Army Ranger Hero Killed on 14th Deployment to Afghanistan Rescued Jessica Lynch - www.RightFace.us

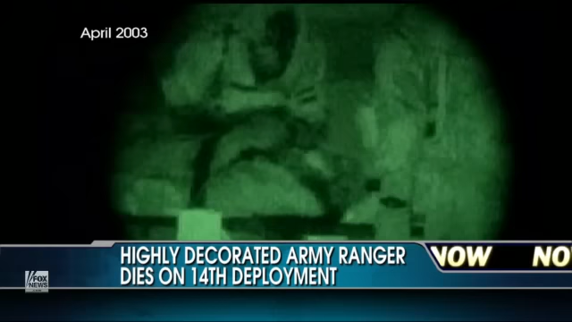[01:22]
I mean, who can forget this night vision video, Iraq 2003, that midnight raid into enemy territory, the Navy SEALs, the Army Rangers going in, finally whisking Jessica Lynch onto that helicopter and out of enemy territory.
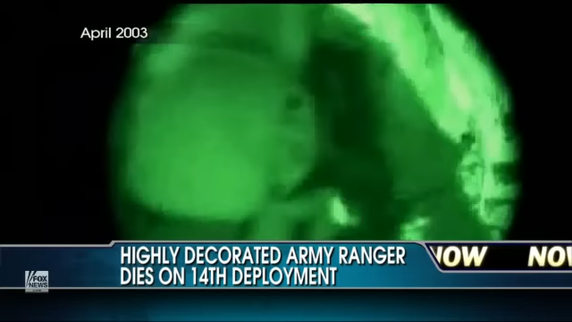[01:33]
That clearly is the most famous one.